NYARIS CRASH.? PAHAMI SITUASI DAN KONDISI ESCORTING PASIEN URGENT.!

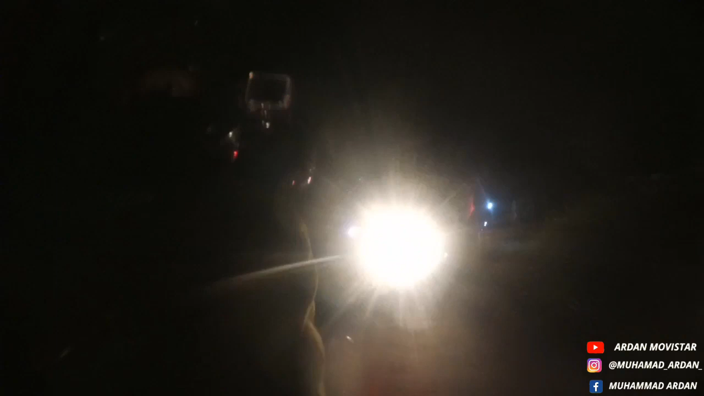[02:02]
Pada malam minggu ini tujuannya Rumah Sakit Umum Abdul Warsarani,
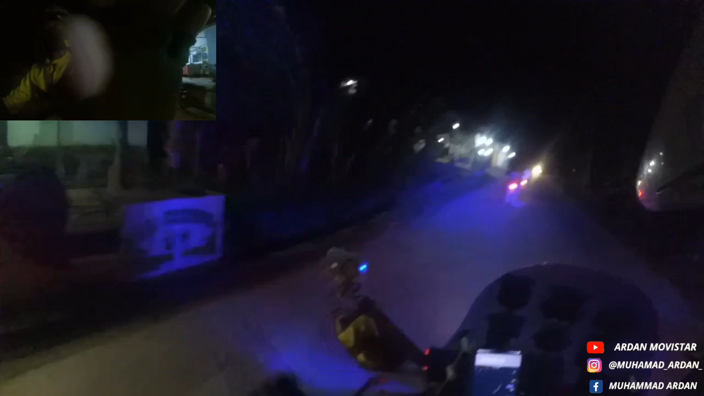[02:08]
pasien kode 2 Arjun karena mengalami riwayat sakit asam urat dan tekanan tinggi.
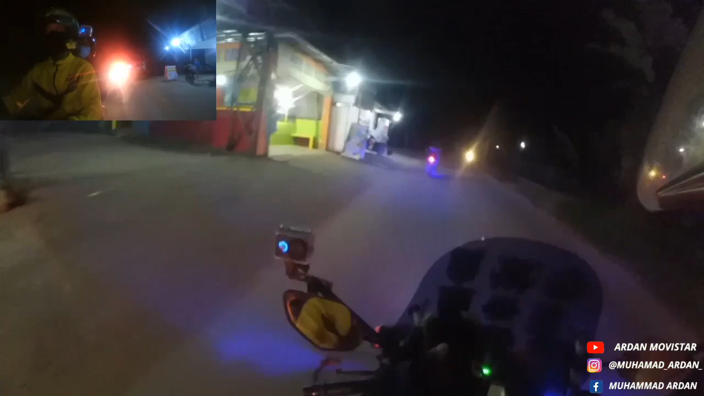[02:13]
Langsung dari Gunung Lingai kita melaporkan menuju ke Rumah Sakit Umum Abdul Warsarani.
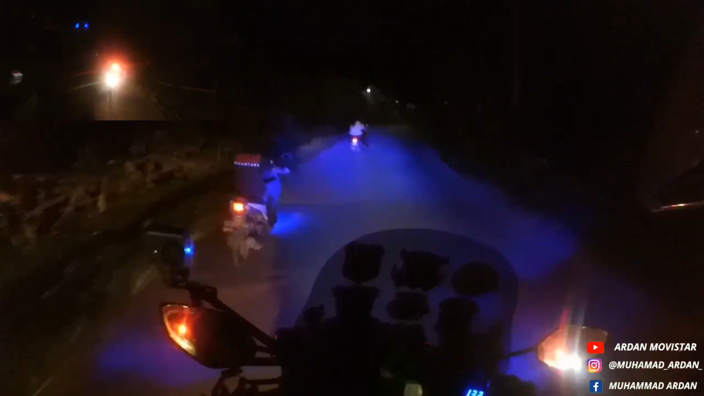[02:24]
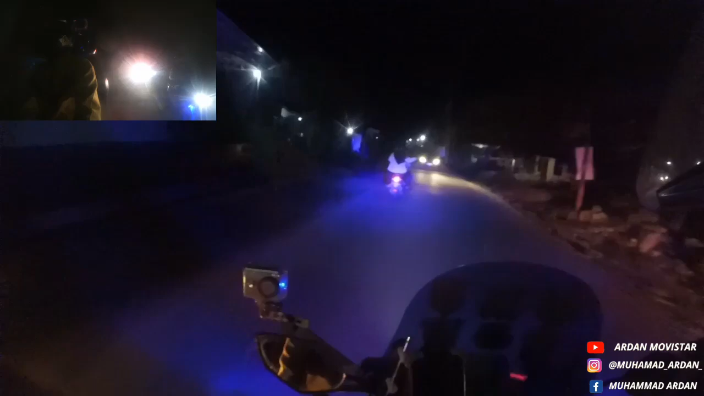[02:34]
Oke, kita ambil kecepatan sederhana saja, tidak usah terlalu barbar ataupun laju-laju ya.
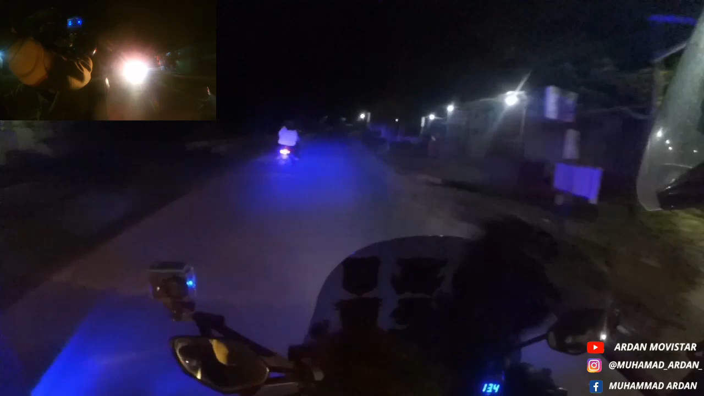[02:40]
Karena ini hanya sifat kode 2. Pantau saja pergerakan ambulan.
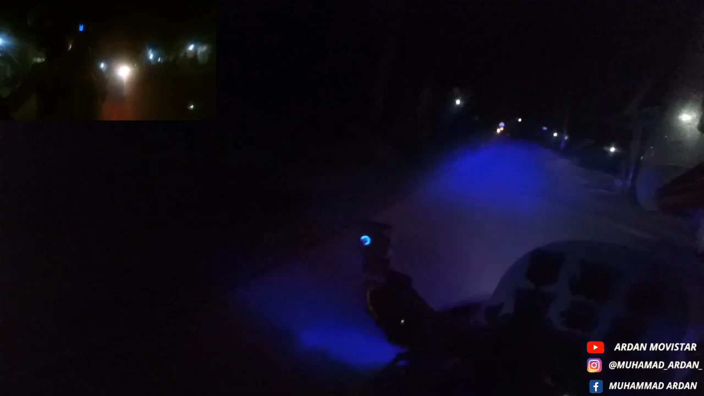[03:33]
Ditemani dengan tim ambulan Pribumi Etam dan teman-teman relawan Kota Samarinda, Laskar Borneo Nusantara. Di mana sudah ambulannya? HP-nya simpan aja deh.
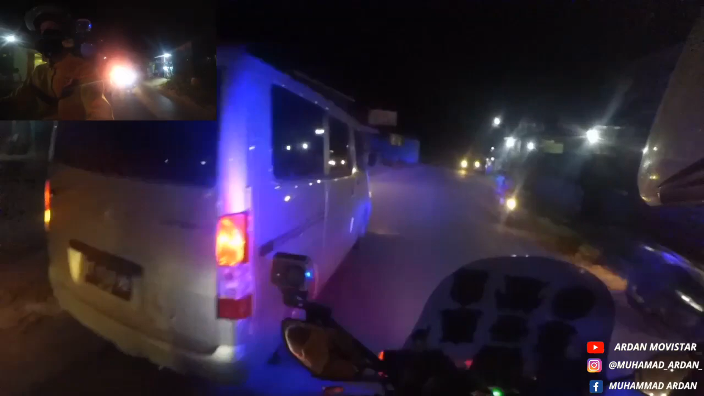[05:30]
Kiri, kiri, kiri. Kiri, Pak. Oke, terima kasih. Ya, slow aja. Nggak usah barbar ini.
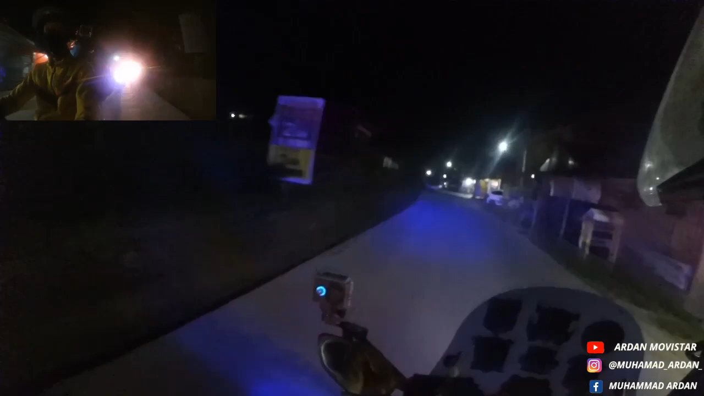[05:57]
Oke. Mana sedang bulannya? Oh, belakang. Lewat kiri apa lewat lurus ya? Hah? Lurus? Tapi anu loh, nggak macet kah? Iya. Ambil kiri aja kayaknya.
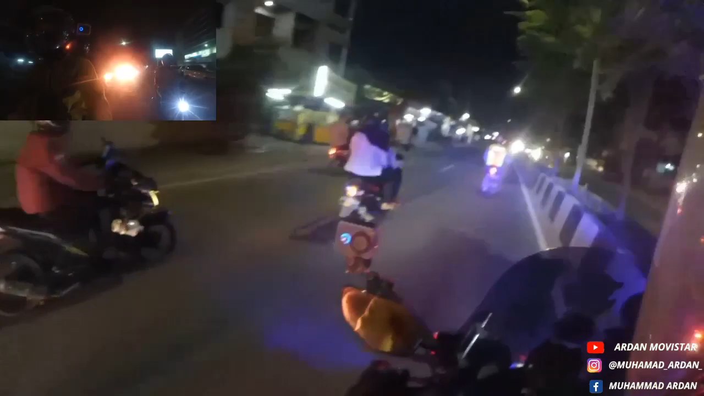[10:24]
Oke, tambah kecepatan. Sip. Ya, kru ambulan Pribumi Etam gabungan bersama relawan Kota Samarinda melakukan pengawalan ambulan dari Pribumi Etam dengan pasien kode 2. Status pasien sudah diinformasikan lebih awal tadi. Nah, ini kita melakukan pengawalan sudah di tengah kota. Woo. Mantap.
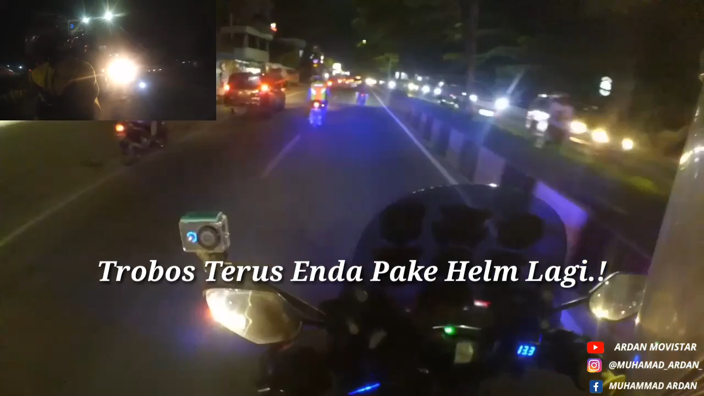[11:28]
Maju. Nggak, di belakang. Wow, hati-hati.